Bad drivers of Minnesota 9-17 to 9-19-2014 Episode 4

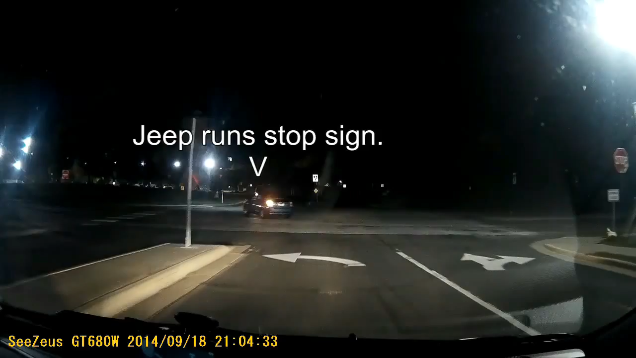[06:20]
Oh, that white car's leaving now. One that you said was making out. Oh, they just blew that stop sign. That Jeep.